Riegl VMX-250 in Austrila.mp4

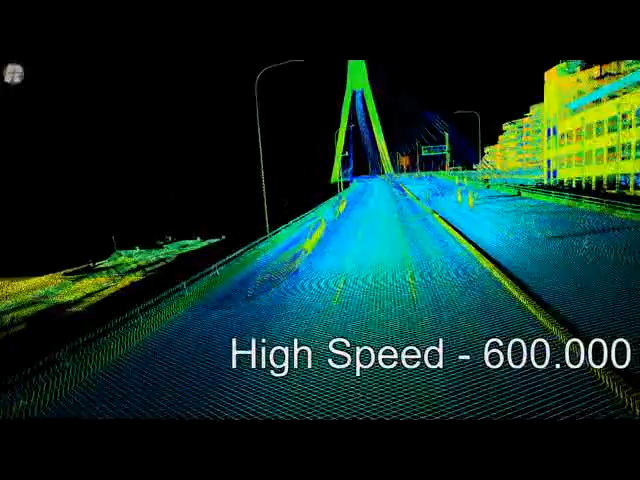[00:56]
And here's a result of two normal road speed runs across the Anzac Bridge.
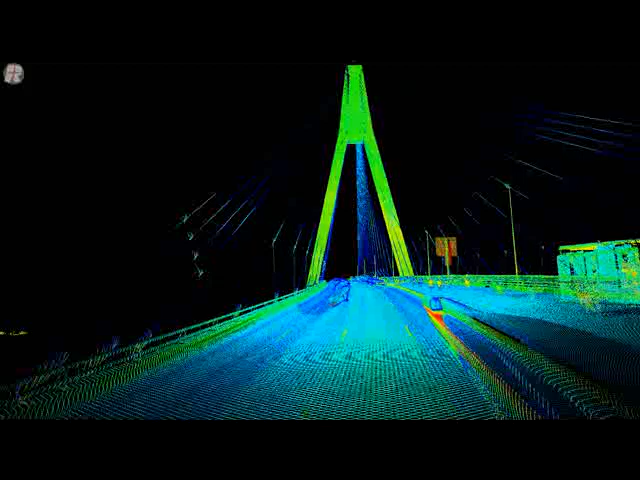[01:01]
We've been driving in the slow lane at the road speed of 60 km per hour
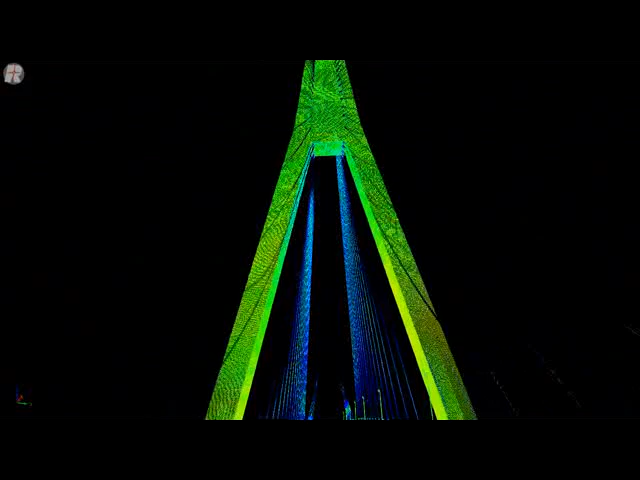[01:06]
with normal vehicle traffic around midday.
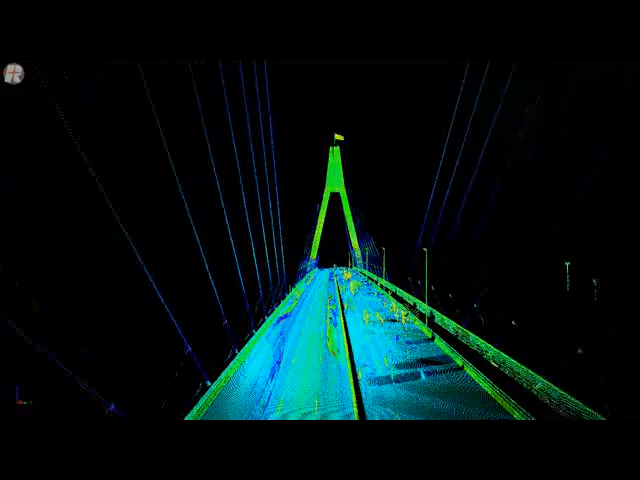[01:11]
You can see on the road surface there we've got some vehicle noise.
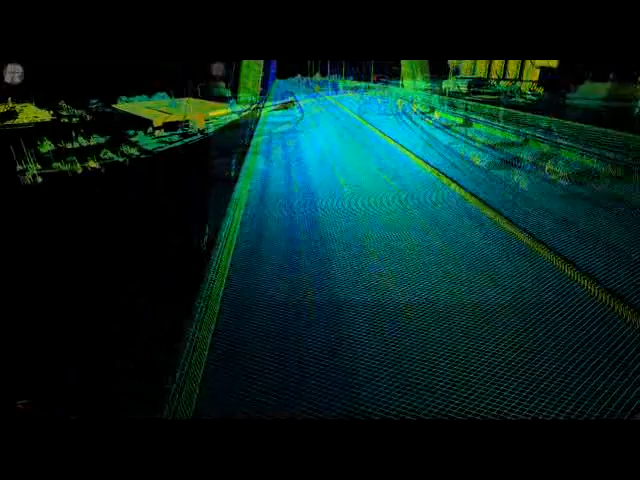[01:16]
This can be cleaned out in a post-processing software.
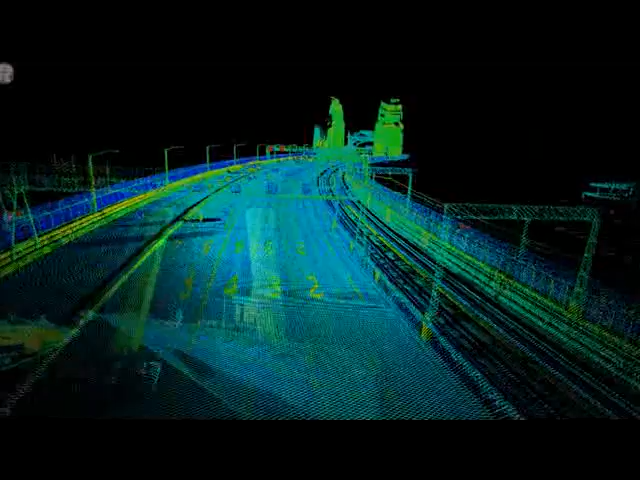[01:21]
Here we're now approaching the Sydney Harbour Bridge.
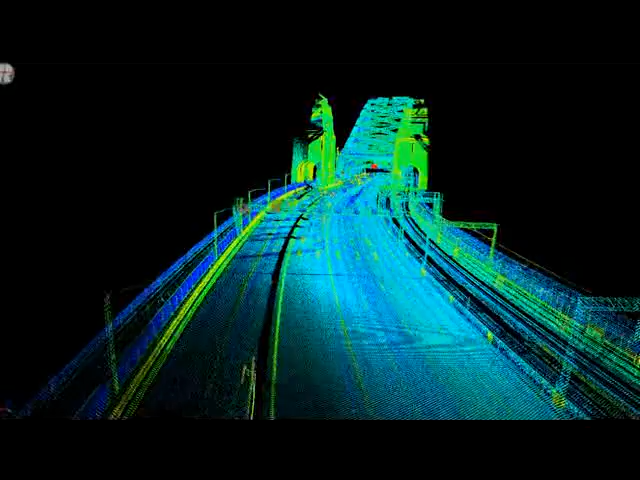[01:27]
Again, we're travelling in about the second lane here on the bridge. This data is the result of two passes, one in the north direction, one in the south direction.
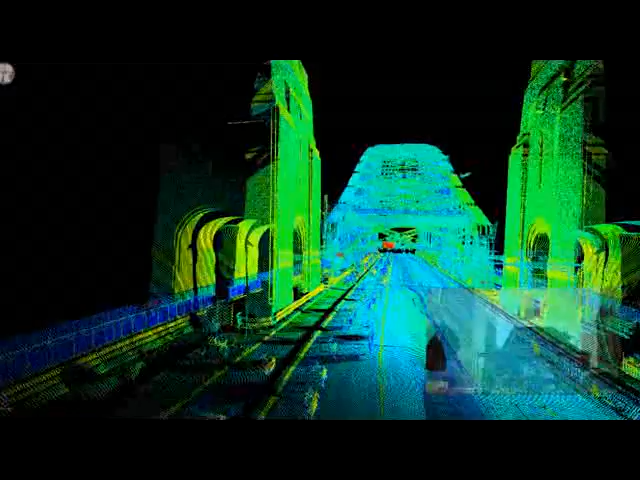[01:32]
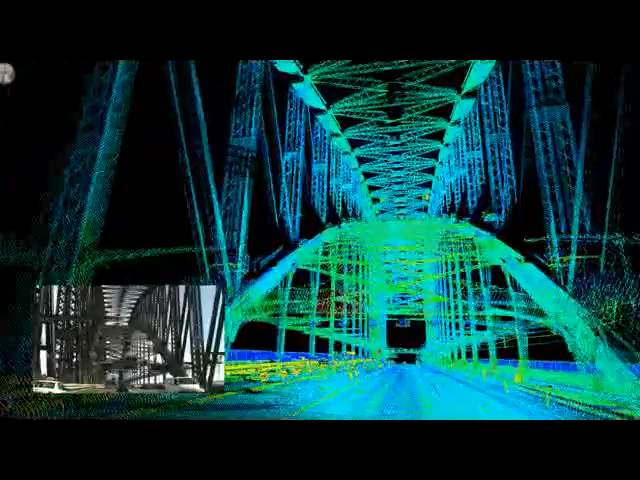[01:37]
You can see nicely here we've picked up all of the steel structures including all of the overhead items.
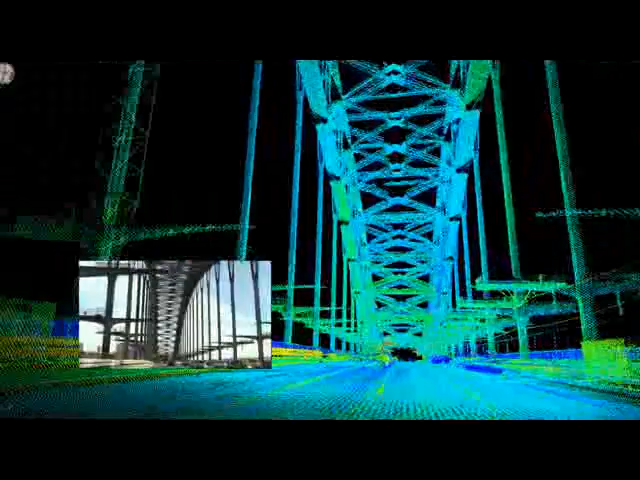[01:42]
Again, we've got car noise in here but this can be cleaned out at a later stage.
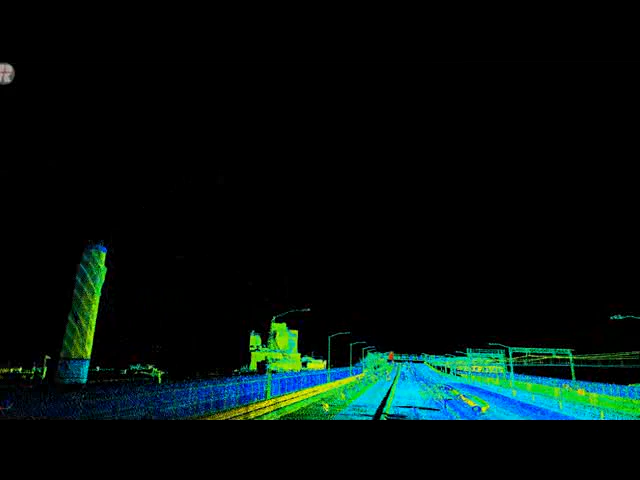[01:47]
This is a very nice fly through of North
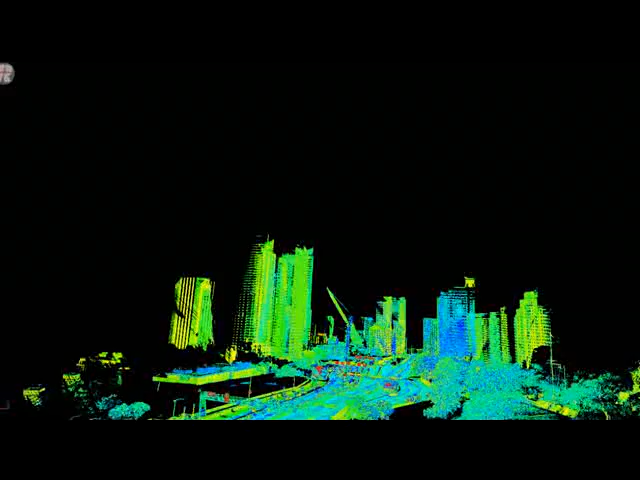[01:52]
Sydney where we've got some tall buildings up to 30 to 40 stories tall.
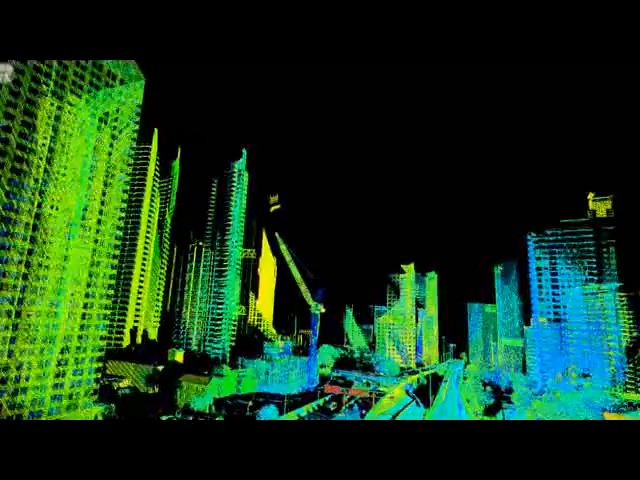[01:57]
Very good look at the maximum range of the BMX 250 lasers up to 500 meters.
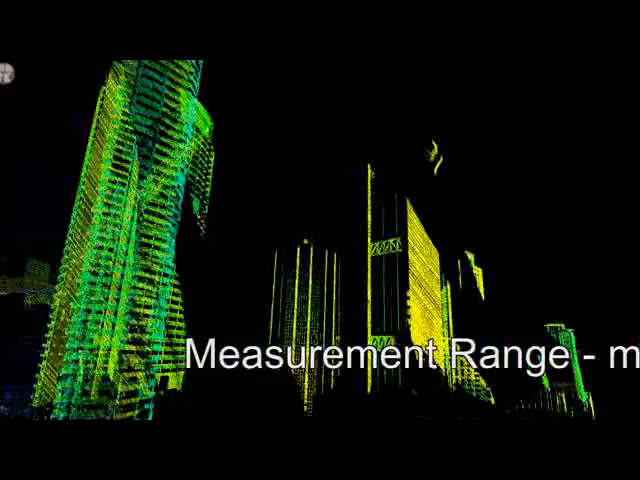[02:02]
This is unique in mobile mapping systems.
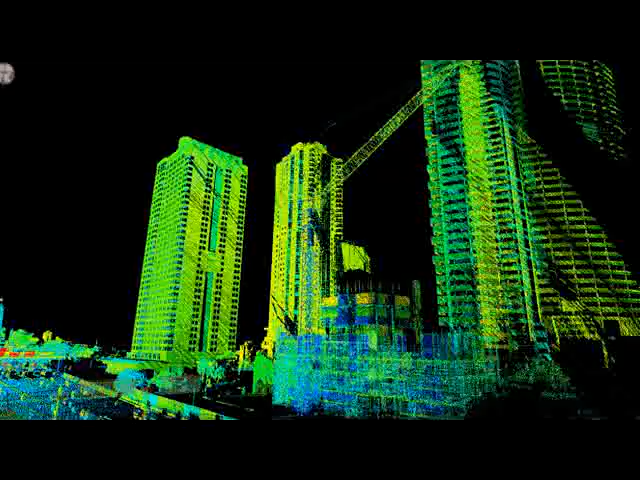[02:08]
It's important to remember this has all been shot in just two passes along the main highway down there.